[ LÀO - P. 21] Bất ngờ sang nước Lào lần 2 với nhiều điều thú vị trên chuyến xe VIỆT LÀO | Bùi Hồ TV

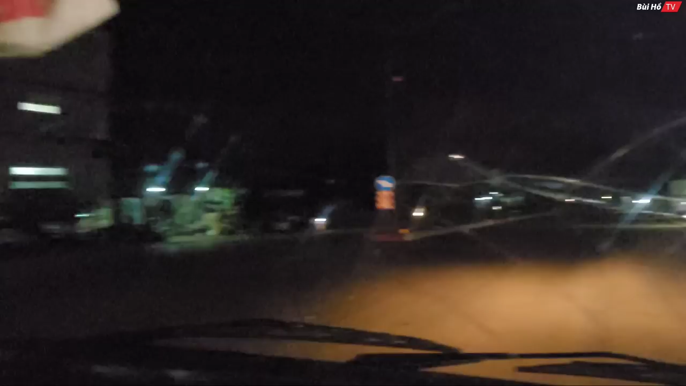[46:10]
Thật biệt là ở đường phố ở Lào nó rất là vắng mẻ như thế này
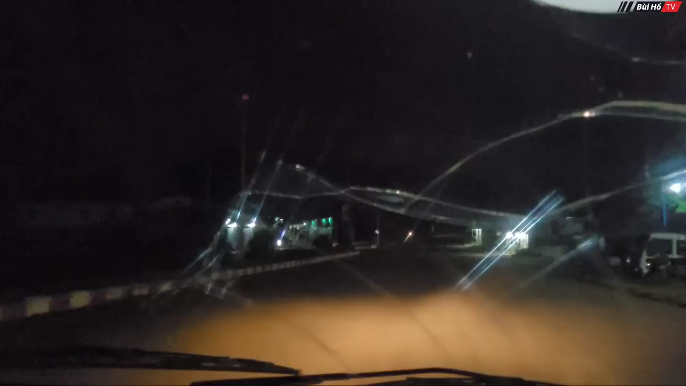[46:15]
Chỉ tầm 7 giờ thôi nhưng mà ngay tại gần thành phố Nhưng mà đường xá ở đây